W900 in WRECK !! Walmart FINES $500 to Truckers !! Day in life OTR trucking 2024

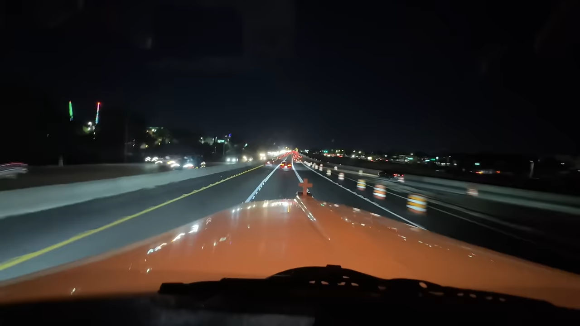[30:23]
They got that big old Ferris wheel to our left. Huge Ferris wheel. I don't know if that one's bigger than the one in Vegas or not, but it's pretty cool. Class a little the Harry Potter mountain. I think it's something else. Universal Studios. Man, we got a little traffic merging from Disney World. That's Disney World's right to our right now. 71 degrees, beautiful outside, got the windows cracked still. Let's just pray this keeps flowing. That's what I would pray for. Keep flowing.
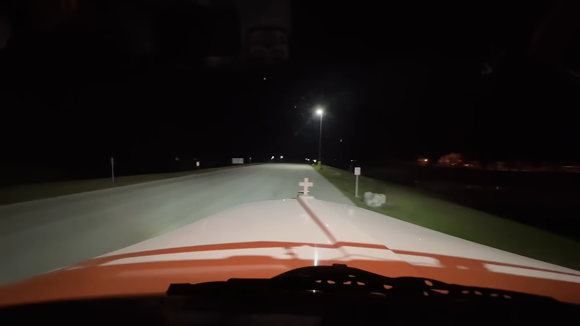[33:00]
But there are these huge signs that say $250 fine, like tow away. I'm like, whoa, I haven't been here a long time, but I don't remember that. So then there's, you see those headlights over there to the right? It's just a police officer, I guess, just waiting for you to park there. So yikes, yikes, yikes, yikes, Walmart. Why? When you have all this room, double lanes on both sides to let truck drivers park here, but no.
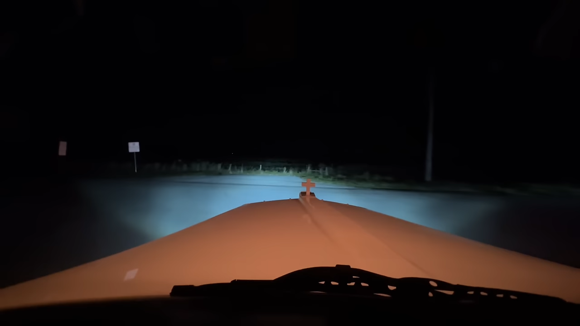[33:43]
Give him a wave. Well, I guess he's just doing his job. They probably pay him. Enterprise Boulevard, $259 fine and 3 points. 3 points. So if you park on this road, you will get a $259 fine and 3 points taken off your license. Like, we're trying hard enough already to keep our CDLs clean, our insurance is through the roof, and you're going to fine us for parking and trying to get some sleep. Wow. Wow, wow, wow. I hope somebody at Walmart sees this. Look at all the room you have.